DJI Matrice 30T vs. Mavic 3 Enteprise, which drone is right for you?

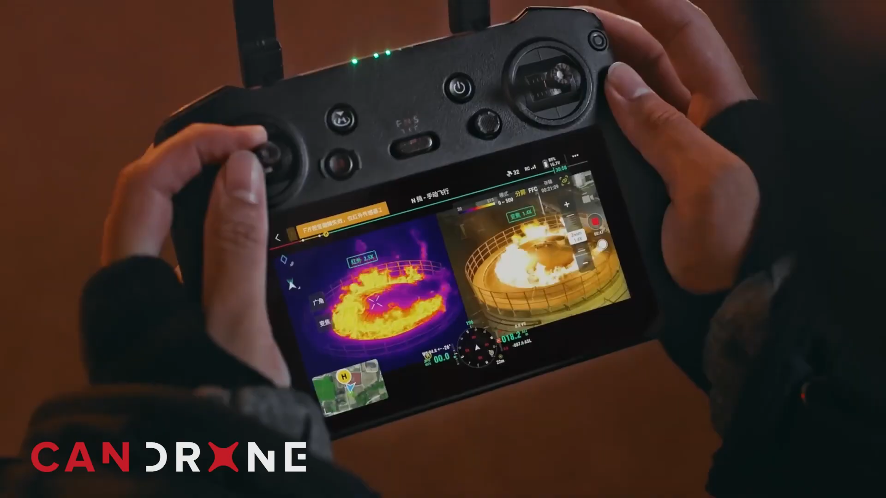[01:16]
Both of these drones offer split screen visibility of both the thermal camera and the RGB camera. So when you're running missions you can look at one side being thermal image and the other side being the RGB image.